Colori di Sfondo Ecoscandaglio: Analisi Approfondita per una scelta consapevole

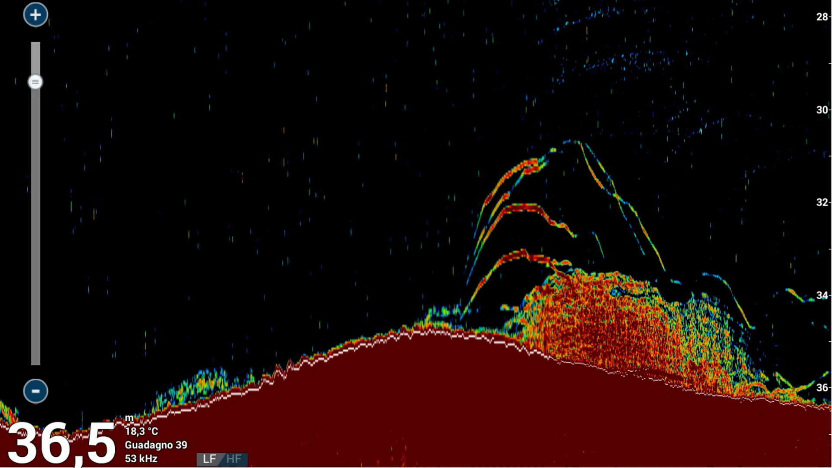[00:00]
Qual è lo sfondo migliore da impostare sul nostro ecoscandaglio? Conviene cambiare tra giorno e notte e tra le varie situazioni di pesca?
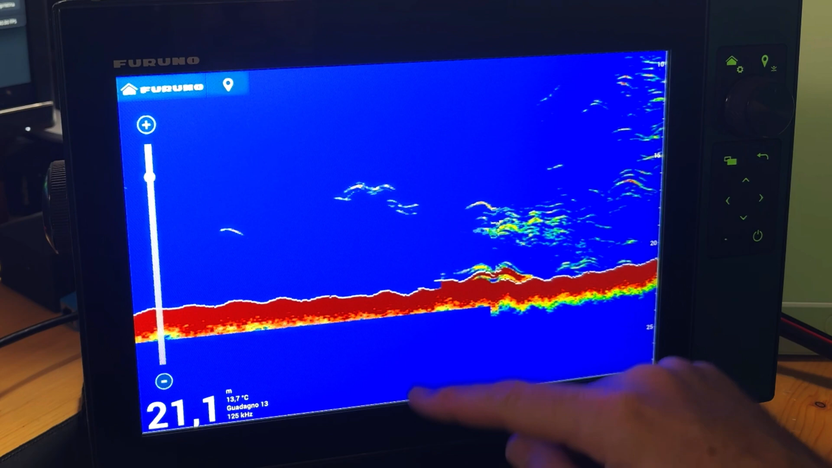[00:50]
On screen: depth 21.1 m, water 13.7°C
Ogni colore di sfondo ha chiaramente delle caratteristiche diverse ed è molto importante capire questo, perché ci permette di mettere in risalto di più il fondo o i target, o una via di mezzo.
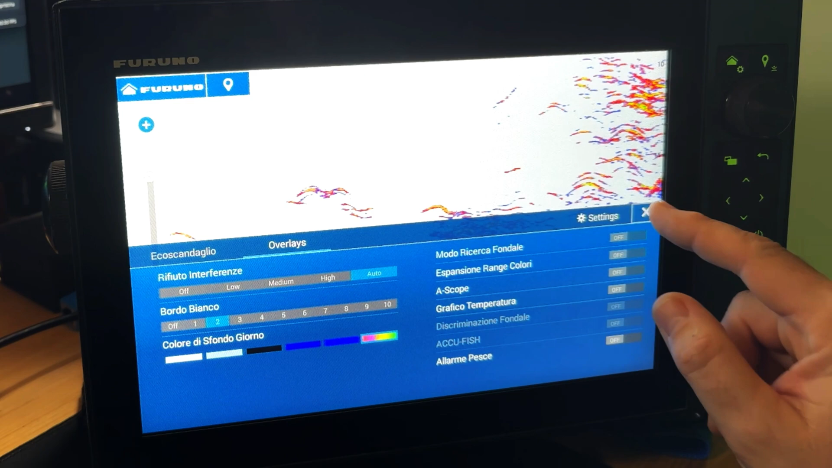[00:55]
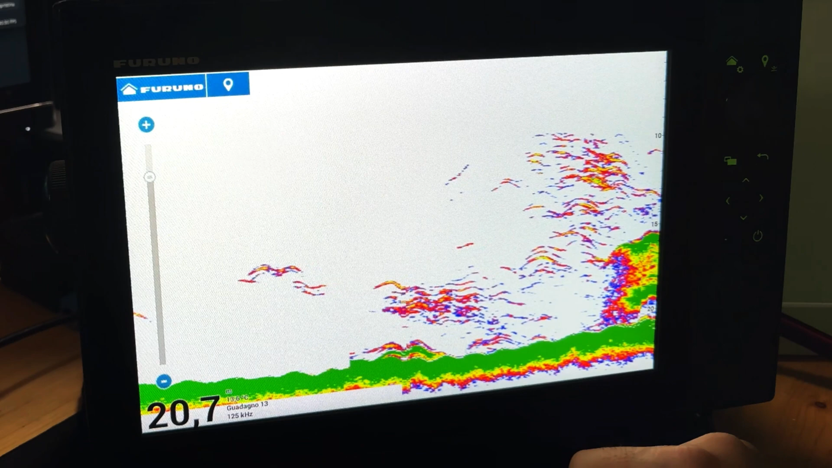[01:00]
Un'altra cosa importante sicuramente riguarda l'utilizzo dell'ecoscandaglio tra il giorno e la notte, e qui bisognerebbe fare un'altra parentesi.
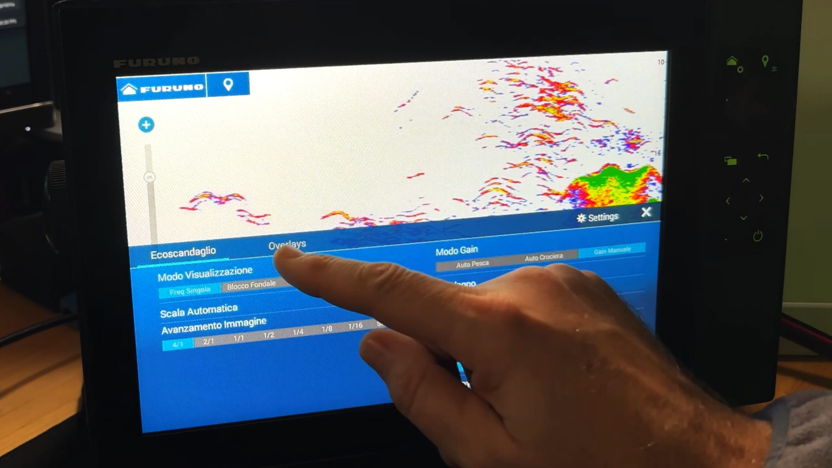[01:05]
Più luce abbiamo in cabina, sicuramente,
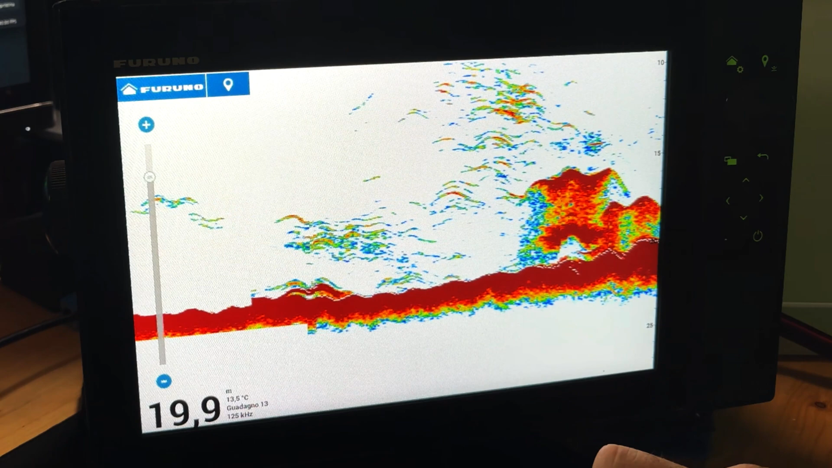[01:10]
On screen: depth 19.9 m, water 13.5°C
più abbiamo difficoltà di riuscire a vedere le cose che stanno fuori, al buio.
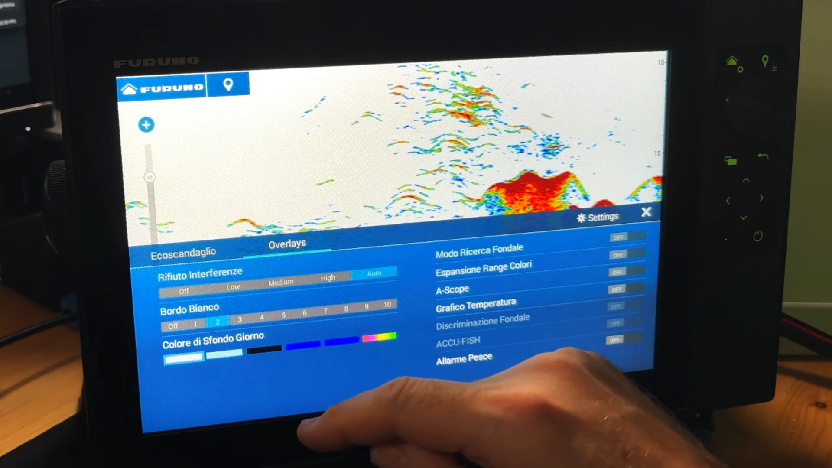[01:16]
Sicuramente ci viene incontro il fatto di poter settare l'ecoscandaglio sul screen scuro, cioè nero o blu scuro.
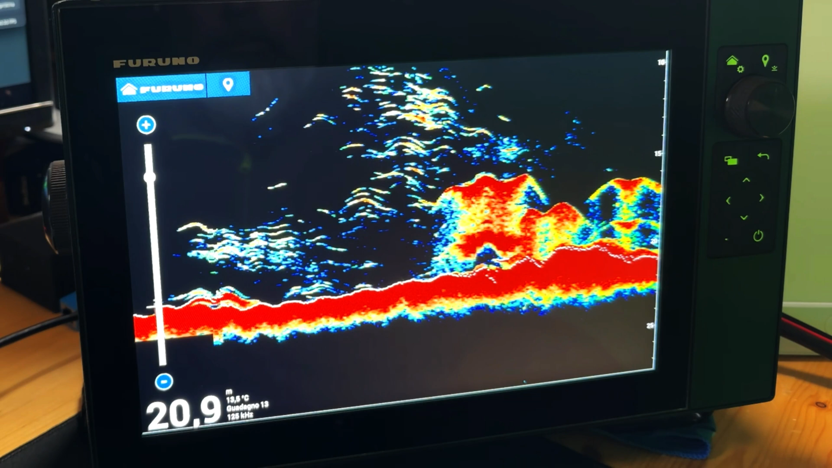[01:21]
On screen: depth 20.9 m
Ma secondo voi è proprio utile utilizzare lo sfondo chiaro anche di giorno?
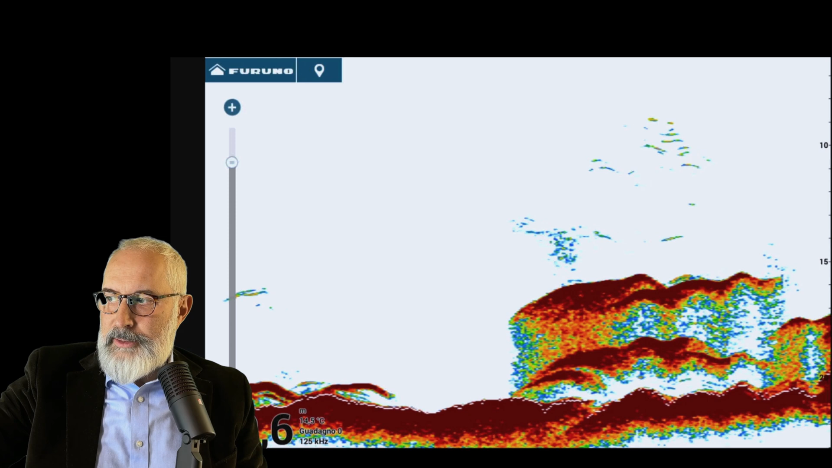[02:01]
Qui, in questo momento, ho una rappresentazione di un po' di target con sfondo bianco. Vediamo un po' cosa succede quando vado a cambiare lo sfondo. basso verso l'alto, scelgo Overlay e provo a andare sul nero.
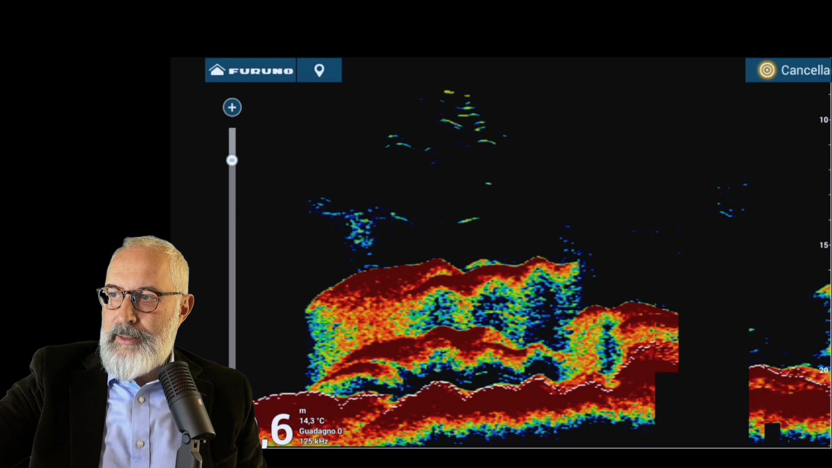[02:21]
On screen: water 14.3°C
Come vedete, gli stessi target che avevo visto prima sono molto più ben visibili con lo sfondo nero. Assolutamente. Facciamo un'altra prova.
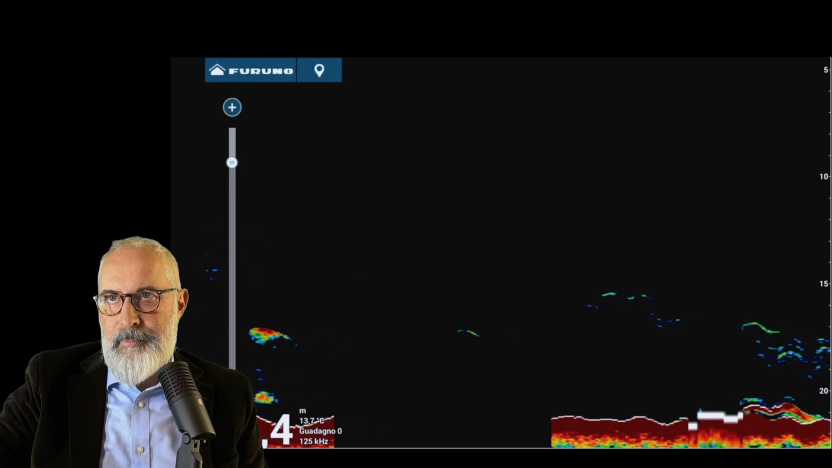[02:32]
On screen: water 13.7°C
Proviamo ad andare a modificare anche il gain. guadagno e comincio ad alzarlo.
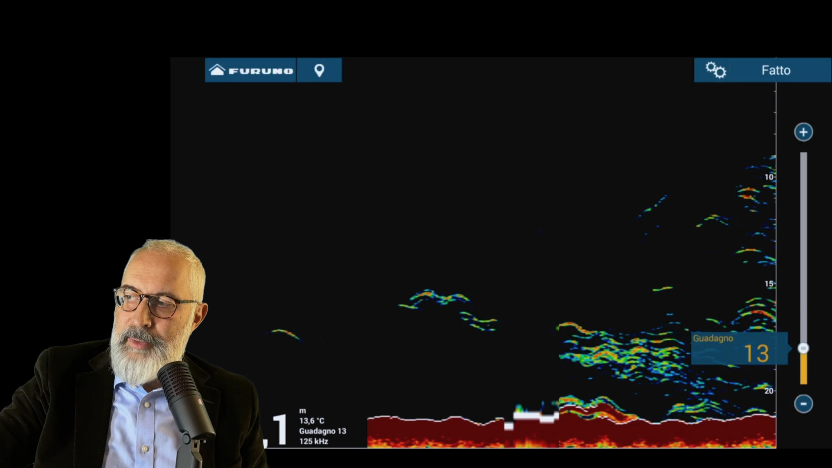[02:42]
On screen: water 13.6°C
In questo momento riesco a vedere bene i target. Mettiamoli ancora un po' più a fuoco con i clatter. E' già alto. Bene.
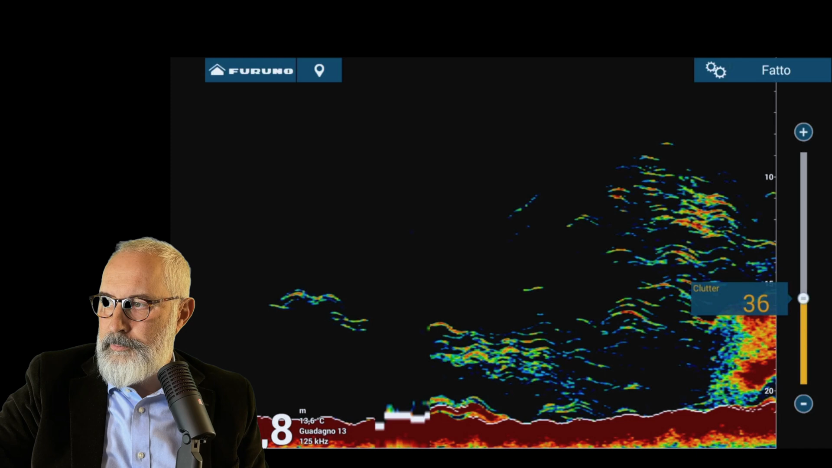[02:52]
On screen: water 13.6°C
Perfetto. E adesso cambiamo lo sfondo. Passiamo con uno sfondo bianco.
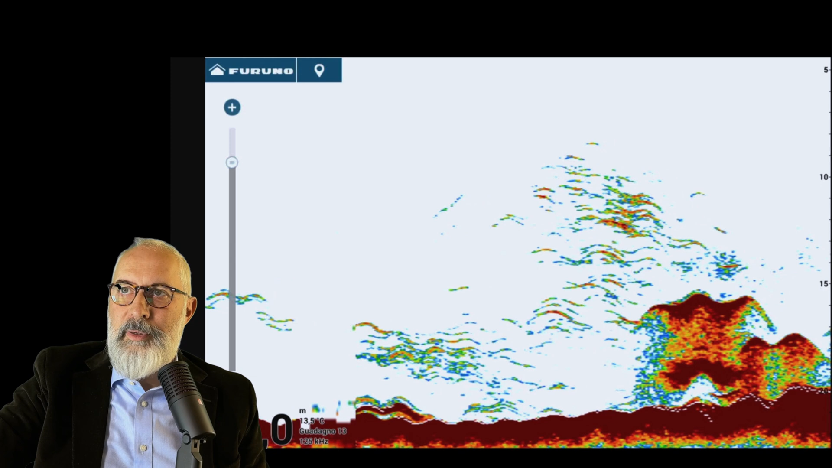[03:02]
Come vedete, i target si vedono peggio sul sfondo bianco. Questo è sicuro.
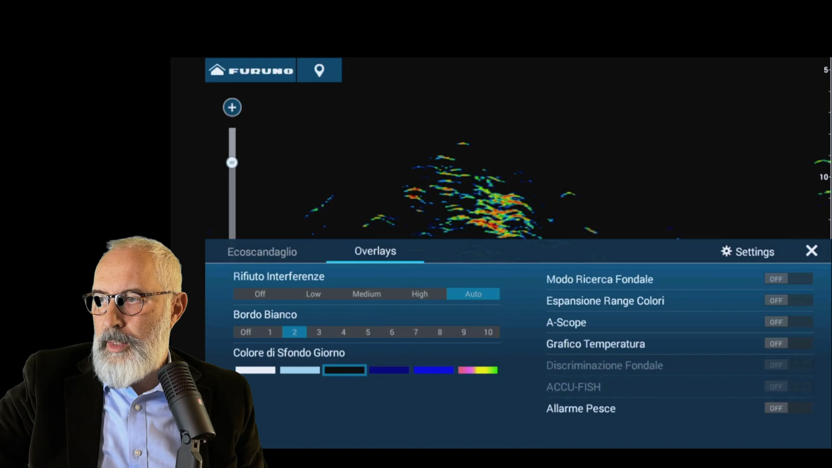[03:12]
A meno che noi non abbiamo proprio il sole contro il nostro strumento, io direi che è sempre meglio avere lo sfondo scuro.
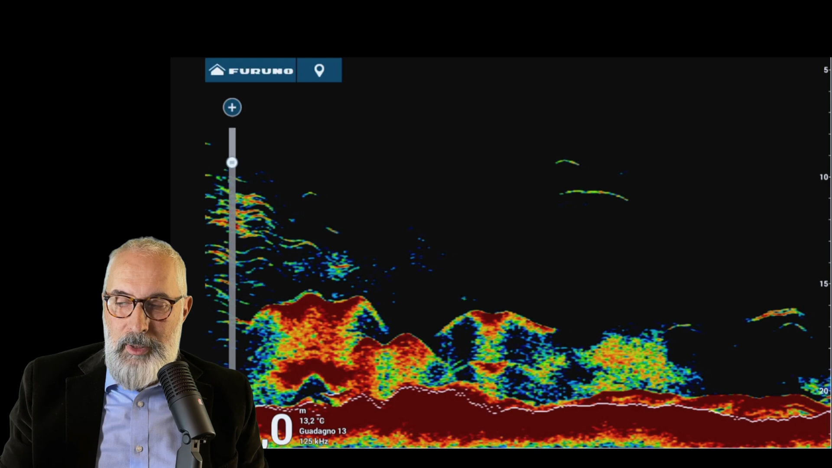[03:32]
On screen: water 13.2°C
Anche perché il target, il mark del nostro gain, di solito viene sempre rappresentato, quando è debole, con un azzurro chiaro. L'azzurro chiaro si vede molto bene rispetto al nero dello schermo. Sul bianco l'azzurro chiaro tende a essere un po'